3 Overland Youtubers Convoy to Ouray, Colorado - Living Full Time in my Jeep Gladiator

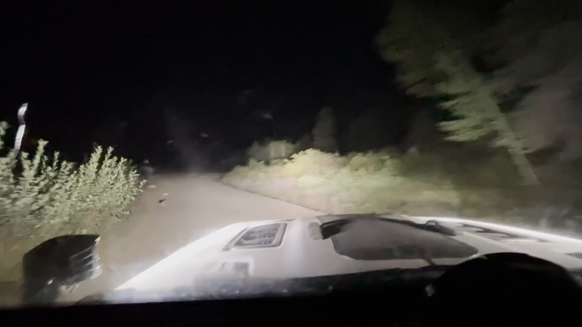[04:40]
Finding camp at night, these guys were like, Timmy was like, Phil, you got a light bar or something? And I was like, I turned these on. He was like, oh yeah, you lead. So yeah, I got some light we can use to find a camp spot, don't you know? All right.
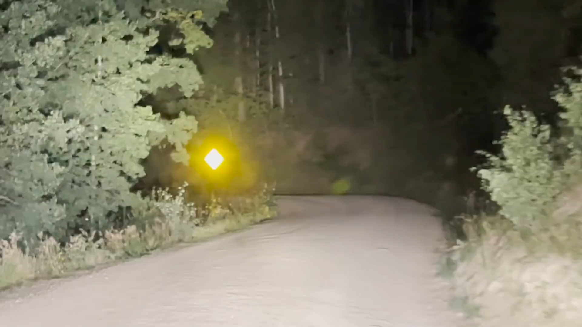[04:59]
late night. We found camp. Timmy's over there.